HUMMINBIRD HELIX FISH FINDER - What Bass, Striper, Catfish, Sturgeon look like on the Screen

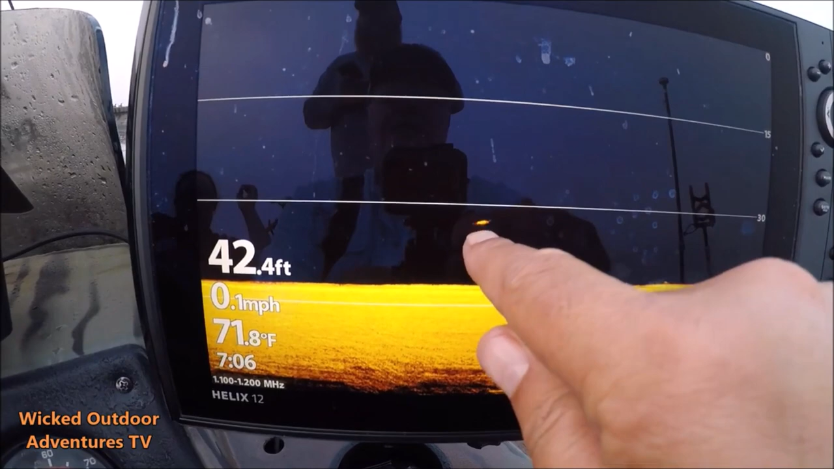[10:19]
On screen: depth 42.4 ft, water 71.8°F, speed 0.1 mph
I can tell what it is without zooming in. It's a paddlefish, I believe.
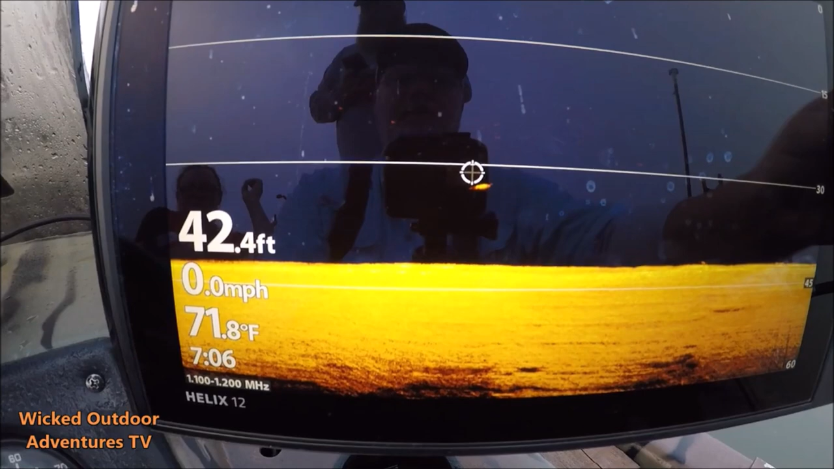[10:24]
On screen: depth 42.4 ft, water 71.8°F, speed 0.0 mph
But let's zoom in on it. Yeah. You can see the long nose on him right here.
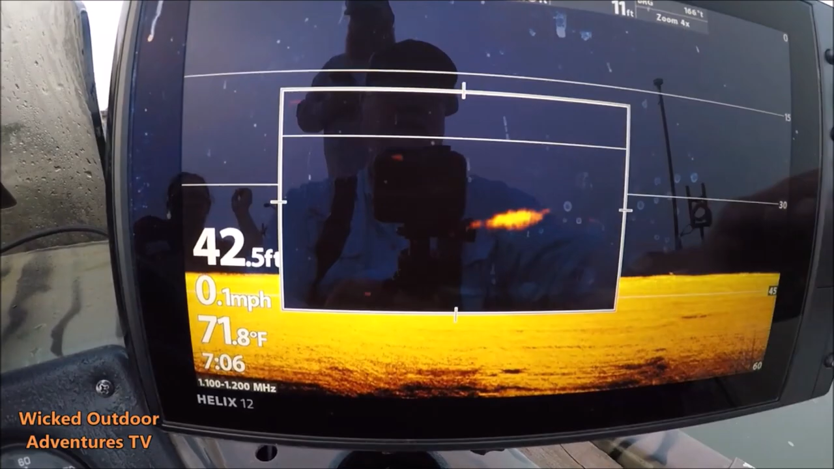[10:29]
On screen: depth 42.5 ft, water 71.8°F, speed 0.1 mph
All right, we're getting a bite right here. This is what it looks like on the fish finder.
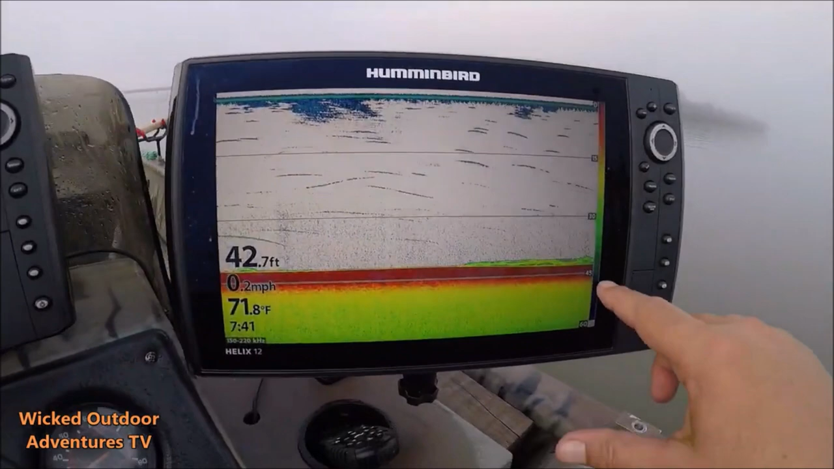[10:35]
On screen: depth 42.7 ft, water 71.8°F, speed 0.2 mph
Here's the fish biting the bait.
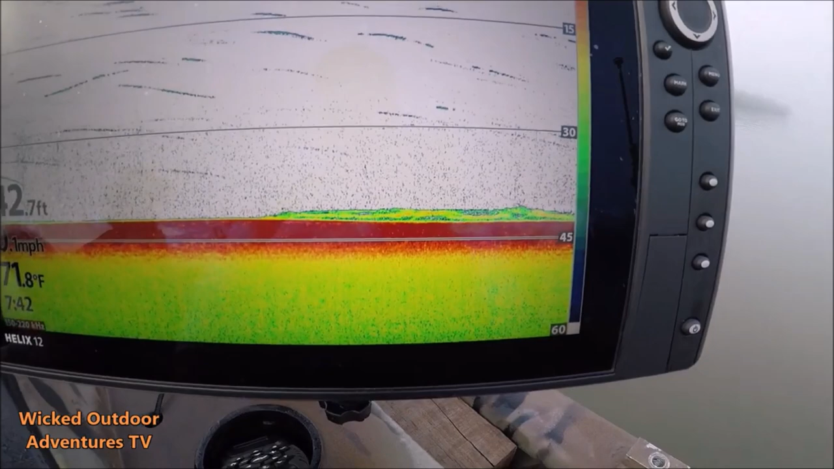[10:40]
On screen: water 71.8°F
Now, I could actually watch the fish finder right here and tell you when the fish either hooks himself or he quits biting it. He's standing on the bait right here. Looks like he's getting ready to leave it alone.
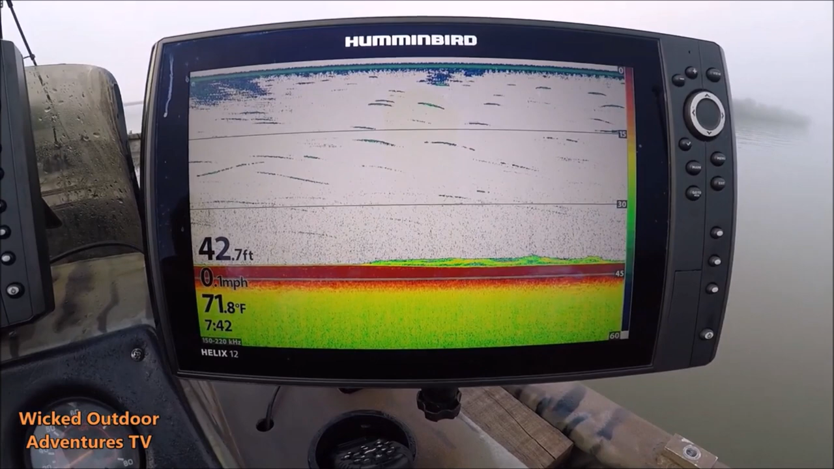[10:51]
On screen: depth 42.7 ft, water 71.8°F, speed 0.1 mph
Yep. He hit that bait a little bit right here, and then boom, he's left it alone. Alrighty, guys, we're still sitting here. I hope you've enjoyed the videos I've showed you this morning, some of the older videos they had where we're marking fish.